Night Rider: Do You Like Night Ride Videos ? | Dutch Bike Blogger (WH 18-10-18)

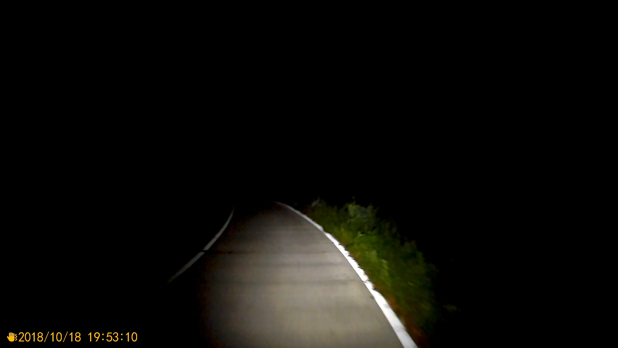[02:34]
I can see the side. I can see the sides of the road and the tarmac. Hopefully you can see it too. Not sure. That is the moonlight. That's the only thing that's lighting the area. Let's put the bike light off and you can see how dark it is.